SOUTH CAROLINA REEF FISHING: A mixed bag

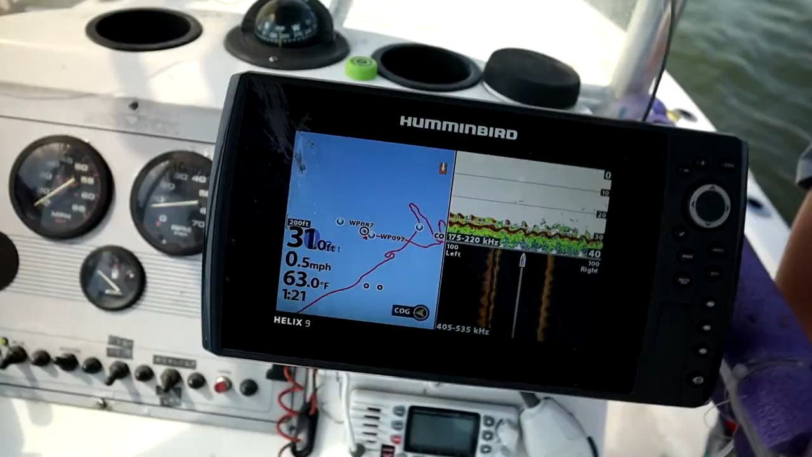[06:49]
On screen: water 63.0°F, speed 0.5 mph
So here's what we're working with, the double structure on the right.
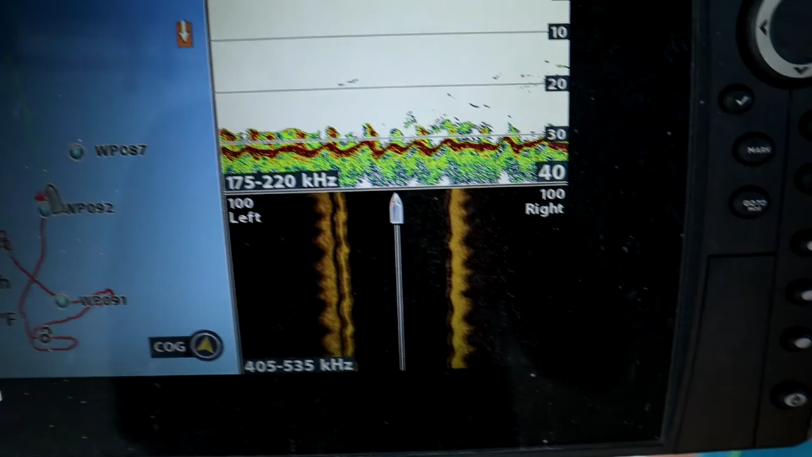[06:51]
You can see on the left side of the side imaging, he's this is structure.
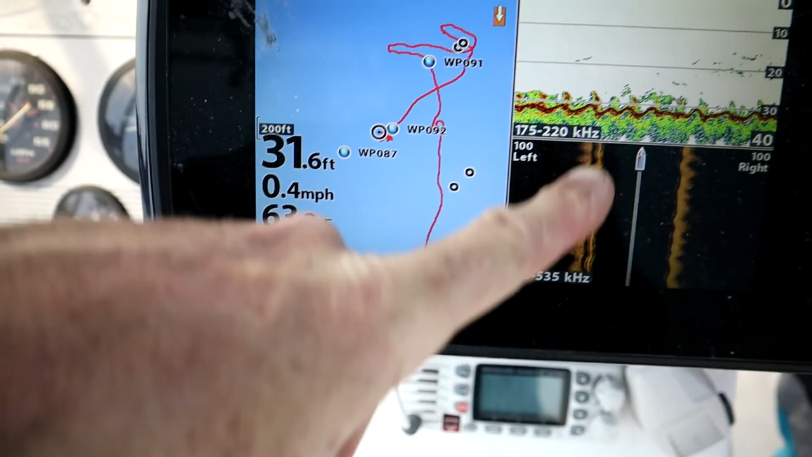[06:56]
On screen: depth 31.6 ft, speed 0.4 mph
And again, over here, we're right over top of this structure, and you'll see the
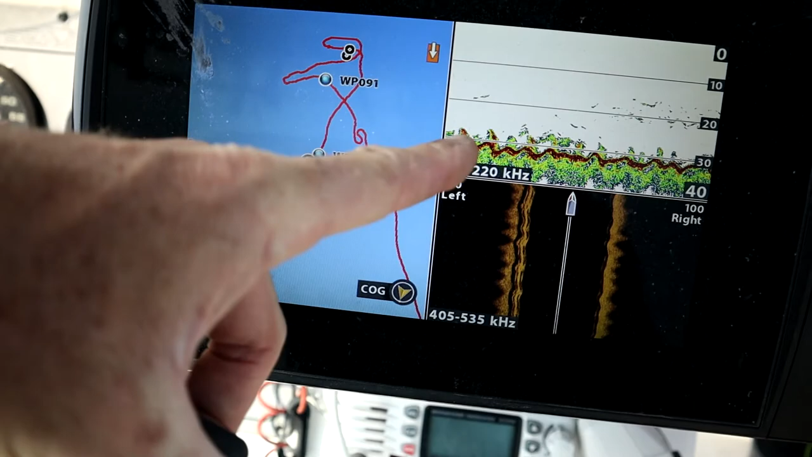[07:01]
double red when we're right on top of it. But that's what all, since we're not moving, this is what you see.
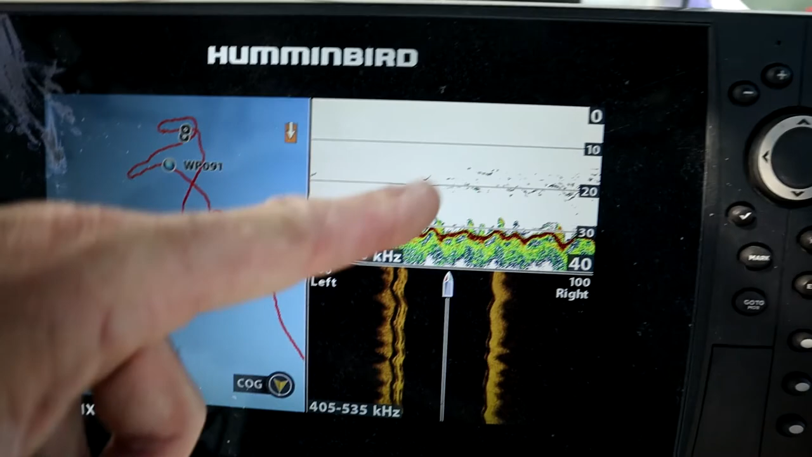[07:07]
And that's a little fish barge down there, or ship, or something they've sunk down there.
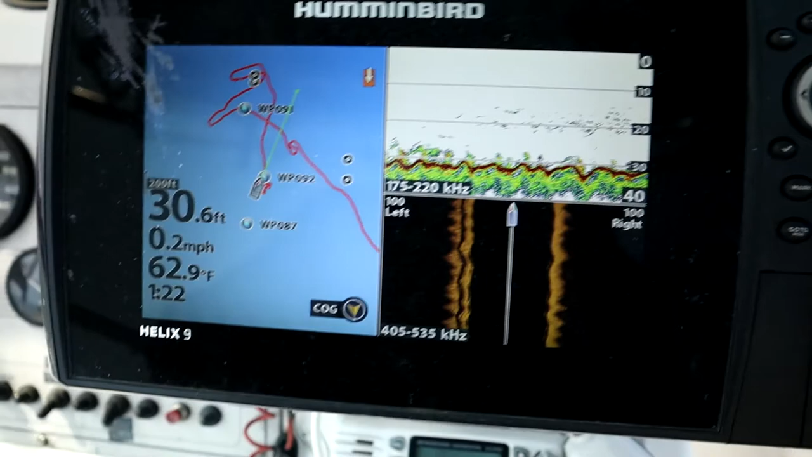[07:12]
On screen: depth 30.6 ft, water 62.9°F, speed 0.2 mph
And that's what we're working on fishing. All these bait fish is what we're catching. So we want some bigger fish.
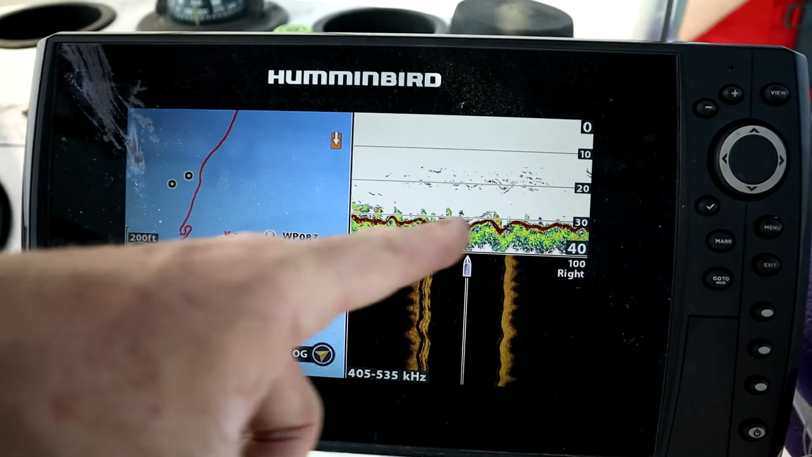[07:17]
I don't see a lot of them in here, but haven't seen any big fish yet.